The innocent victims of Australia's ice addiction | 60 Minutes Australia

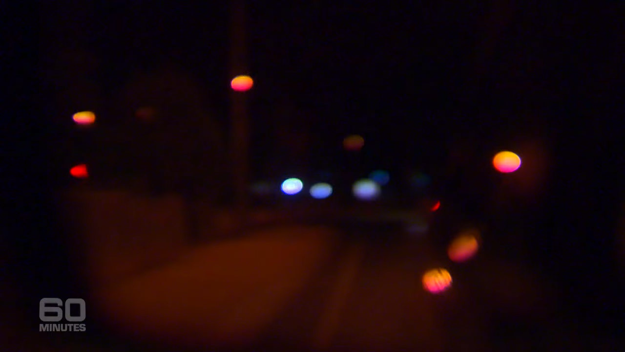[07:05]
But ICE hasn't only ravaged Susan's immediate family. Just going past what's known as Drugo Court.